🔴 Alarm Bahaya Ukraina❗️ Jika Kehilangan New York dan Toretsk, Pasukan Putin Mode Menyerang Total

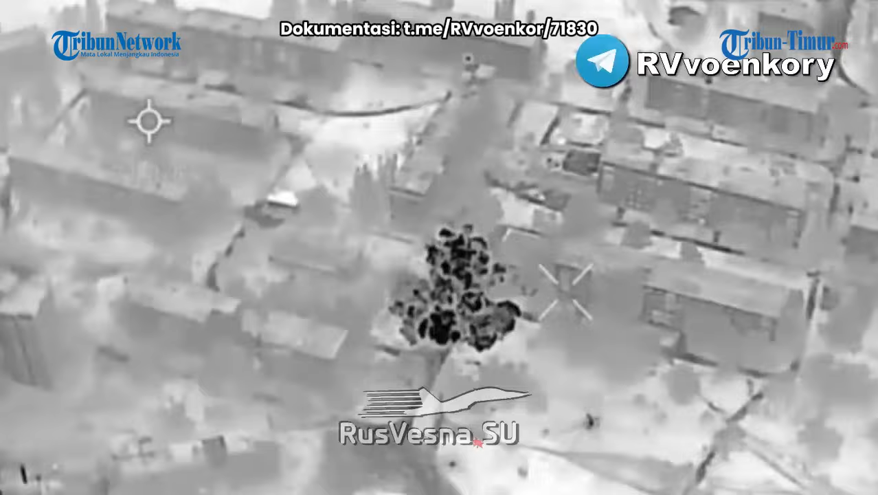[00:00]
Tentara Rusia formasi menyerang total dan menggempur posisi musuh di Torets.
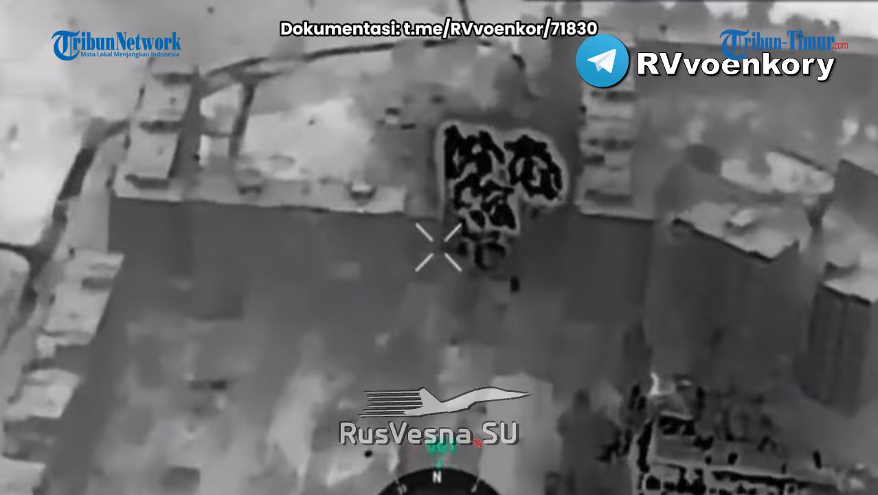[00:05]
Personel Rusia menyerbu kota di mana personel Ukraina mengubah gedung-gedung tinggi menjadi benteng mereka.
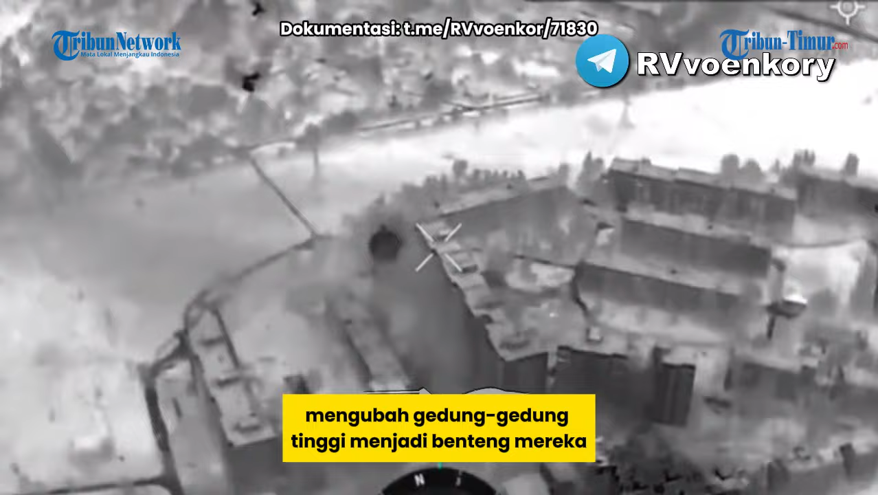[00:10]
Serangan Rusia memborbardir gedung bertingkat di Dersins,
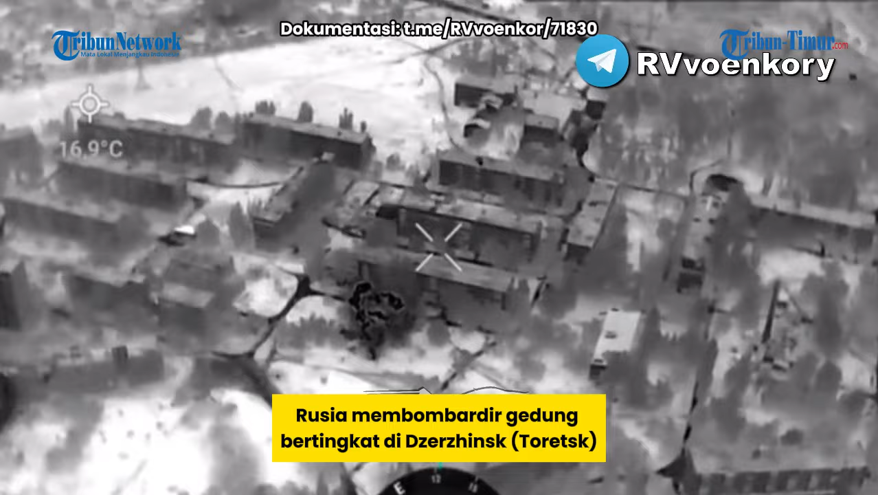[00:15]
On screen: spot 16.9°C
Torets, yang diduga sebagai benteng persembunyian musuh.
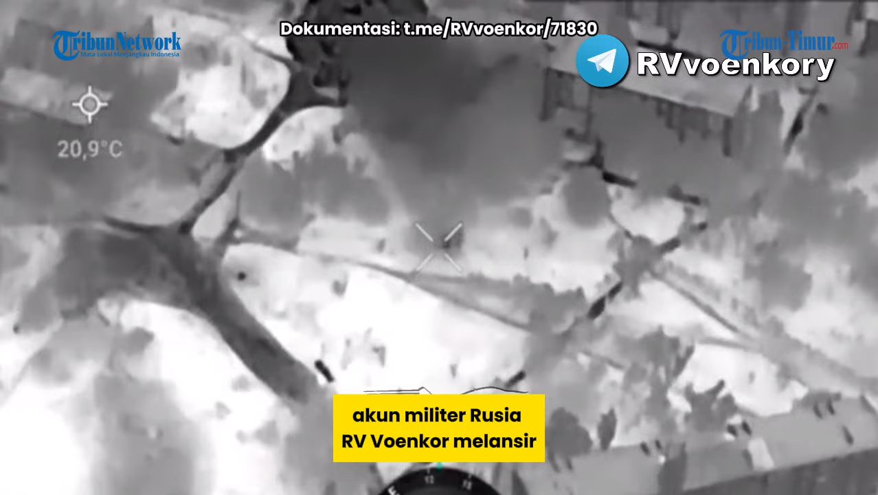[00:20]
On screen: spot 20.9°C
Akun militer RV4N Corps melansir unit Rusia terus bergerak maju di pinggiran kota Torets, Utara, Selatan, dan Drusba.